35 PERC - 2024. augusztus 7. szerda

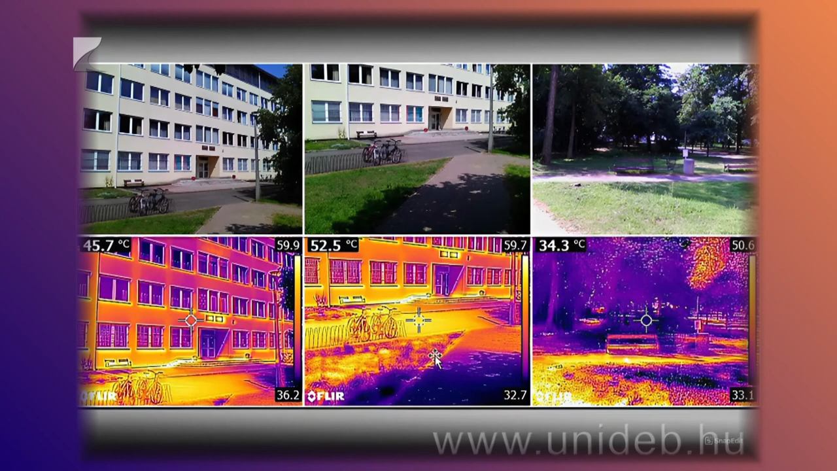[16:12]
Ezeket a Debreceni Egyetem természetföldrajzi és geoinformatikai tanszékének munkatársai készítették a közelmúltban. A képeken jól látható, hogy az aszfaltozott és a parkosított környezetben a különböző borítású felszínek között 10 vagy akár 20 Celsius fokos különbség is lehet.